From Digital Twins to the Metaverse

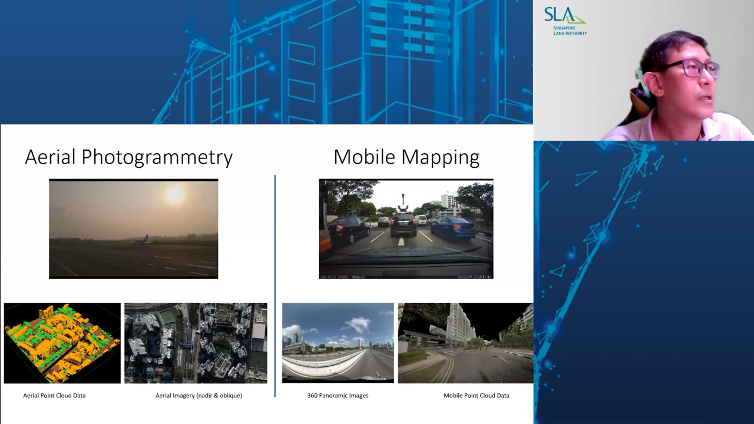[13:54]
the area photogrammetry that covers whole of Singapore, including all the islands, and the two techniques are using is laser scanning, airborne laser scanning, as well as area imagery, which covers both nadir and optic imagery.
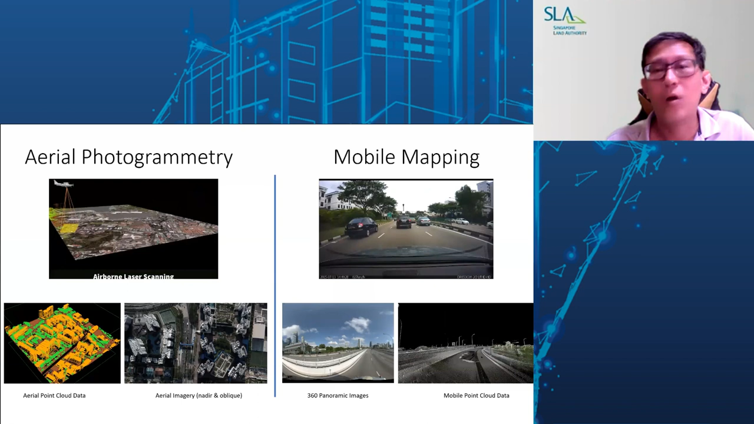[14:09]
And on the road that covers all the public roads in Singapore is also another mobile systems with 360 imagery, as well as laser scanning that covers whole of Singapore. So these two techniques allow us to capture a lot of data, your imagery and point clouds,
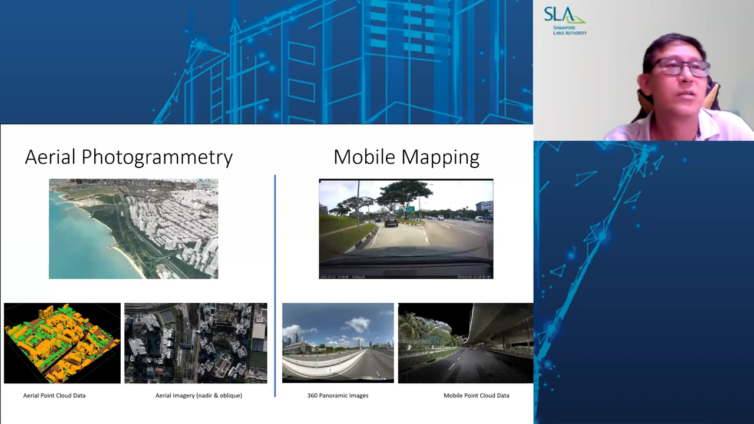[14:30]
and allow us to create many products, both 2D and 3D, out from this data set.